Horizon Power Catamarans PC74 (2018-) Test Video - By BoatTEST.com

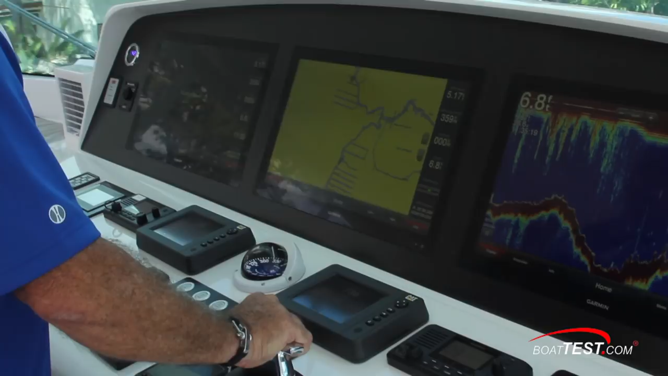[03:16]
not including of course the control stations at the lower aft deck.
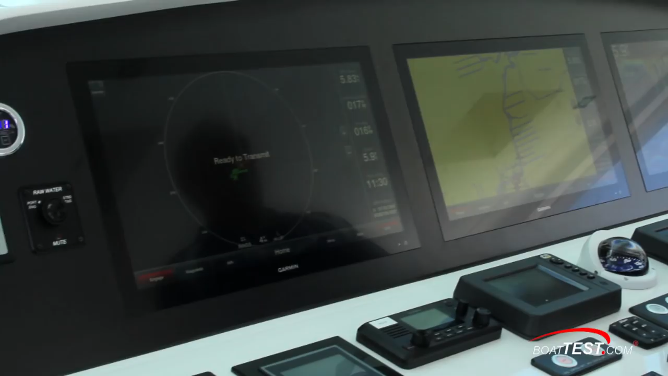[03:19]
Here are three 27 inch screens form the glass dash.